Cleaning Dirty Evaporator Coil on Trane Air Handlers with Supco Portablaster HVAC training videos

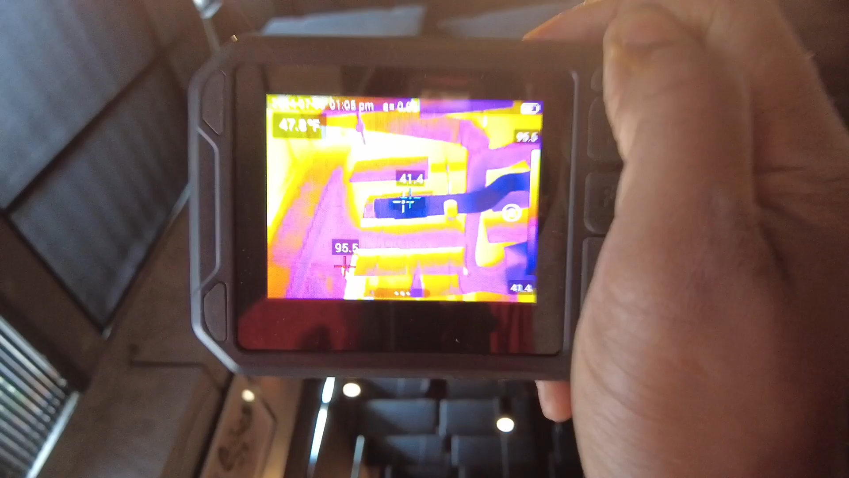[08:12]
i've got a low temperature of 50 degrees
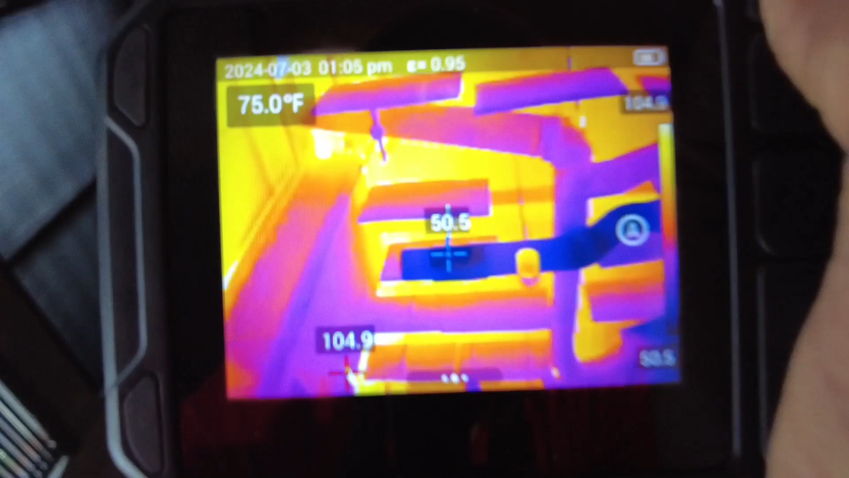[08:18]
which is right on the money i measured it
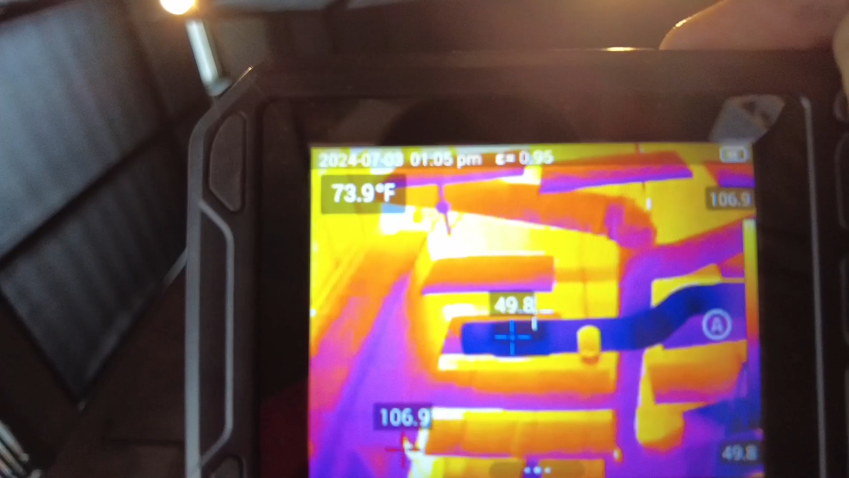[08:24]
i measured it at 49 degrees oh there it is 49 i measured 49 degrees with my uh psychrometer when i was up there but so
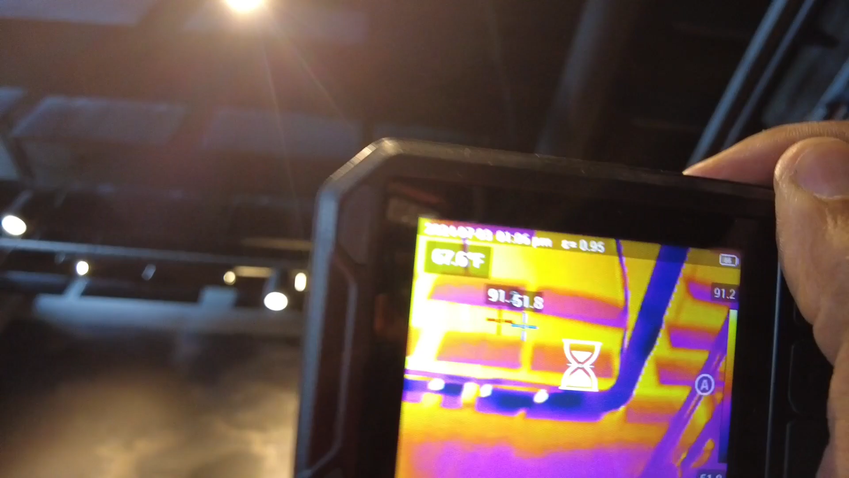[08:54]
looking at those supplies there low temperature